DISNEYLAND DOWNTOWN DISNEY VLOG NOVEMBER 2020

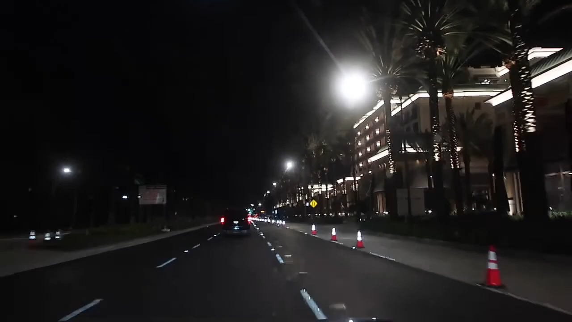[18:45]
this is the road that we walked down from our hotel to get to disneyland